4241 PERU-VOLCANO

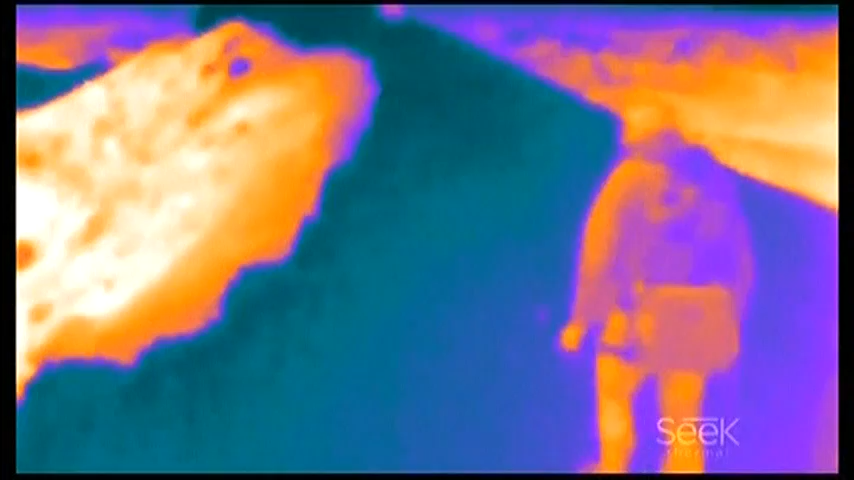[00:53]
Theo Masdo, nhiệt độ đo được ở miệng núi lửa lên tới tối đa là 391 độ C,
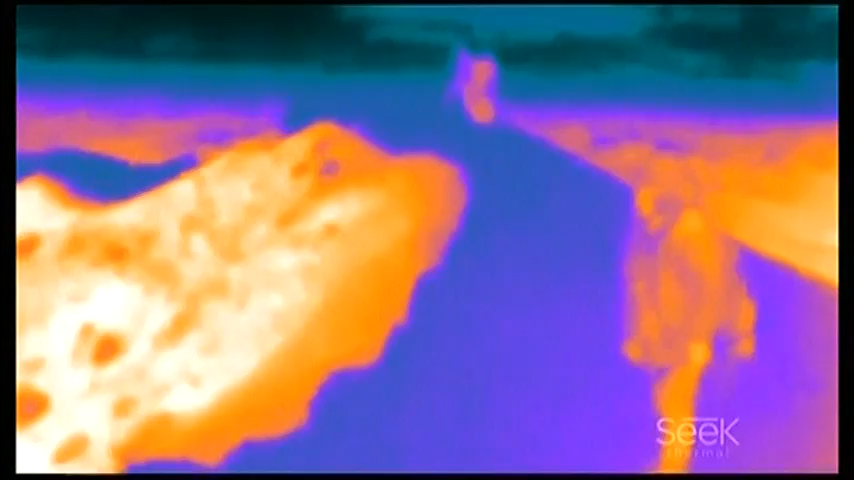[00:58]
tương đương là 735.8 độ F, trong khi nhiệt độ ở bề mặt của các đường nước chỉ ở vào khoảng 81 độ C, tương đương là 177.8 độ F.